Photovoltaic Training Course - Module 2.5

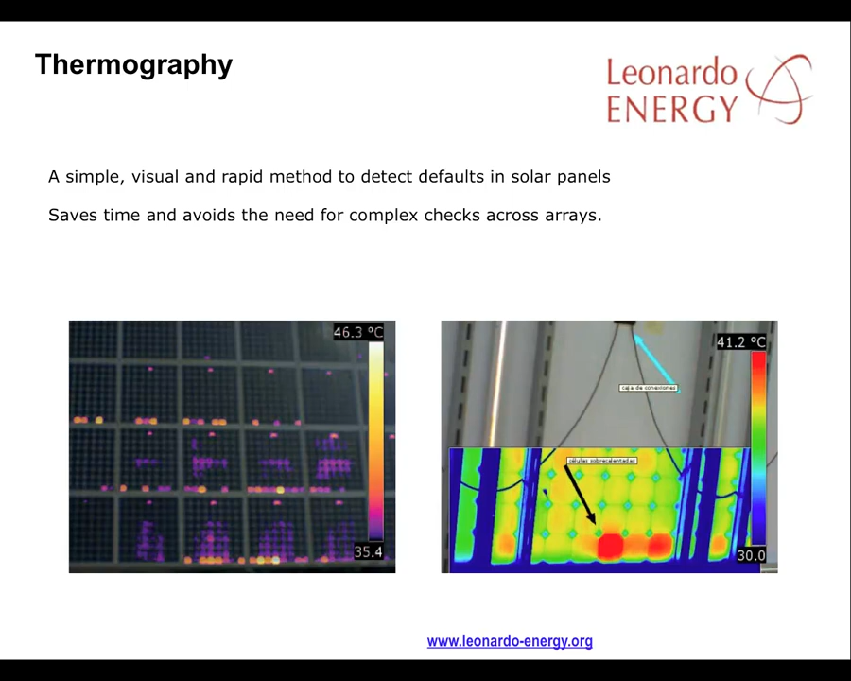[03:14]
The check is a rapid and visual one using a special kind of camera that highlights thermal hot spots in the panels which might indicate a defect. The picture on the right shows you what defects might look like, the cells highlighted in red. It is of course a large, large, large, small, large, large, large, huge, large, large, large, large, large, small, large.